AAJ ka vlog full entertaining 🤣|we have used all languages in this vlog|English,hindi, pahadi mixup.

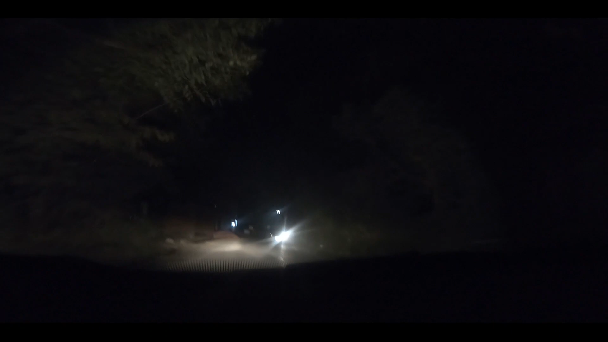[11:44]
ये गाड़ी जा रही है, ये वाली गाड़ी है भाई, ये सारी सारी ठुक चुकी है, बहुत बुरा हाल है गाड़ी का। गाइस अभी हम खा रहे हैं पिज्जा, ये है पिज्जे की हालत, अपने यहाँ पे ऐसे ही मिलता है,